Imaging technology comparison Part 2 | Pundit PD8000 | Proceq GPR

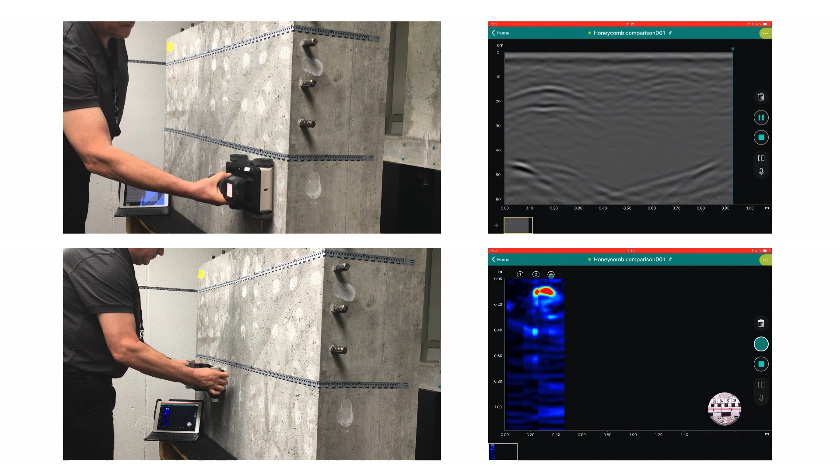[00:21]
The pulse echo scanning uses a special calibrated tape and AI enabled camera recognition software that allows for precise placing and stitching of the individual images.
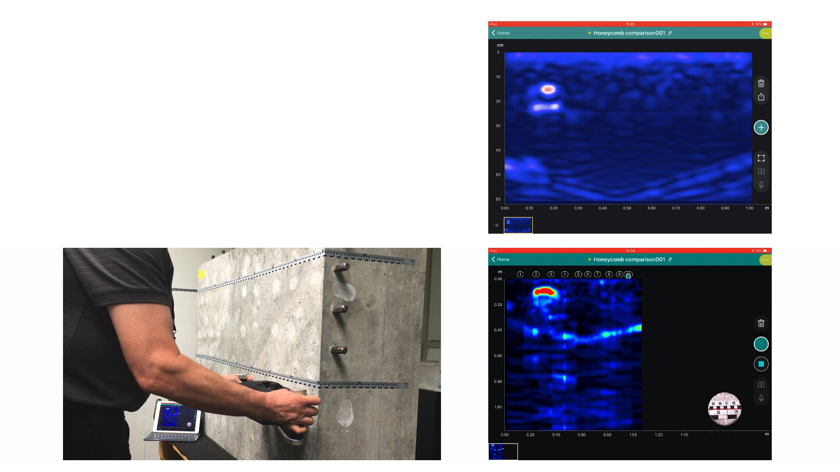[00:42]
As you can see it's possible to move back and re-scan over an area where you may have missed something.
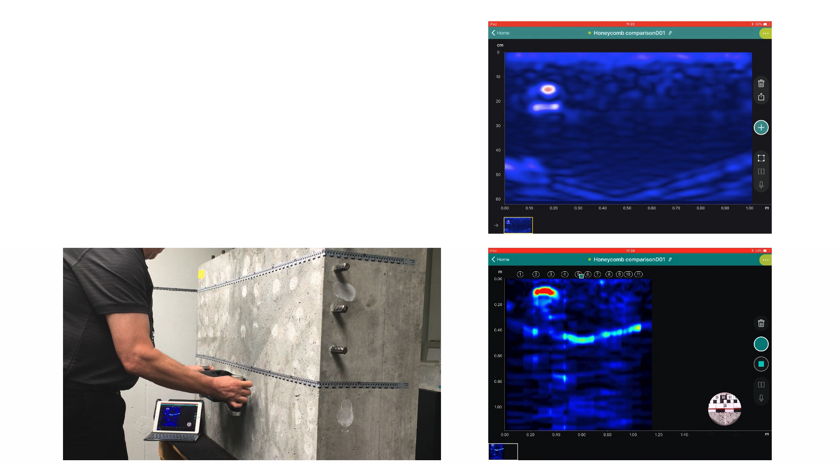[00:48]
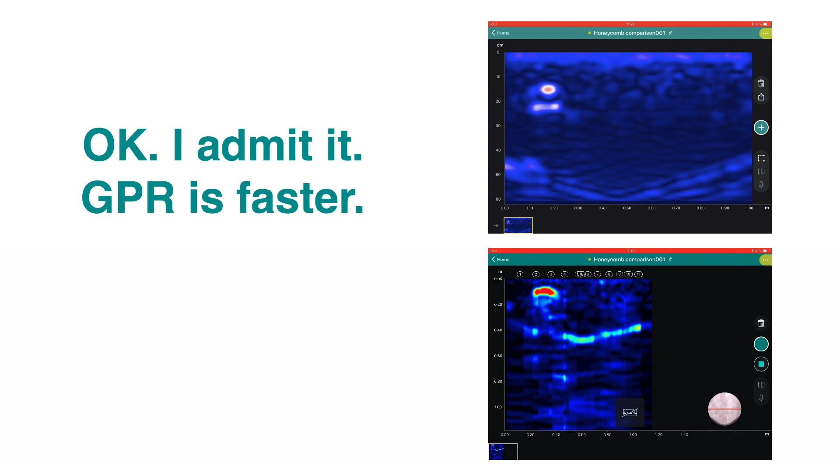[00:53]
Now we have the data we can optimize the images and compare them. As you can see the images are fairly similar. The V-shaped back wall has been detected by both.
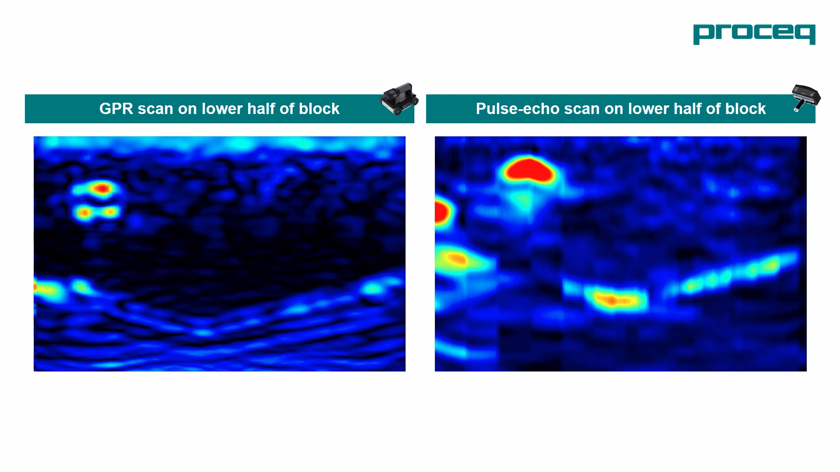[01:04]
The maximum depth is 55 centimeters and this is no main feat for concrete GPR and both instruments have detected the honeycomb.
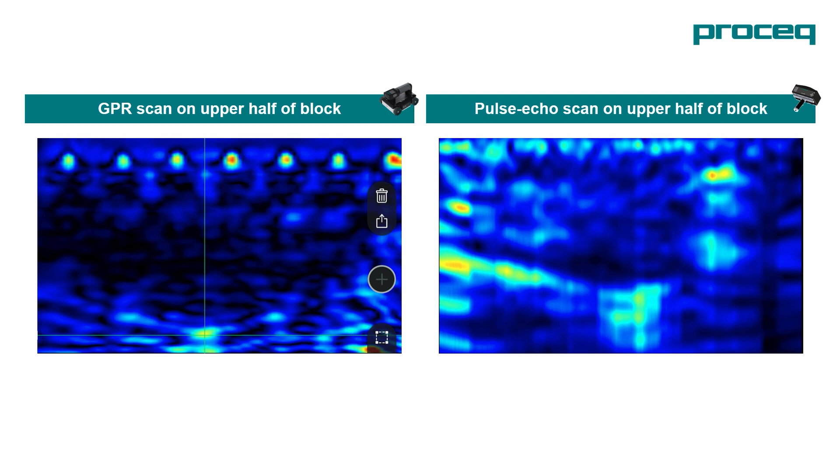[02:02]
With the pulse echo it's very clear on the left hand side but the shadowing of the back wall on the right hand side. The GPR's mapped out the rebars very clearly.
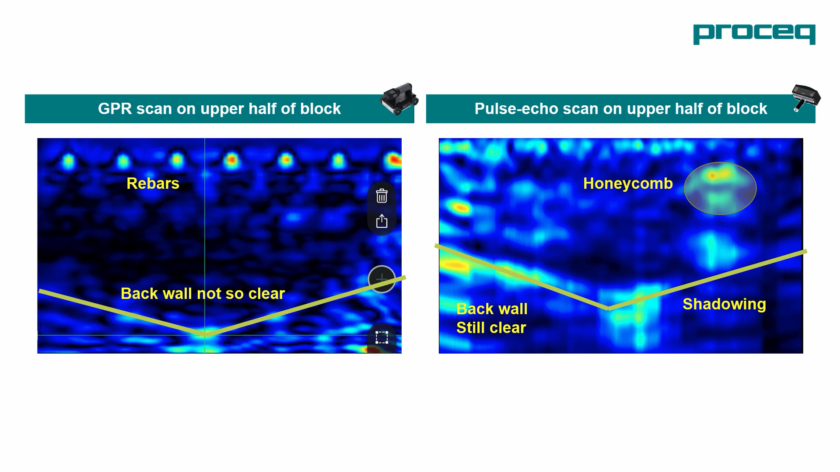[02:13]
They're not so visible with the pulse echo but the pulse echo has detected honeycombing beyond the rebar layer.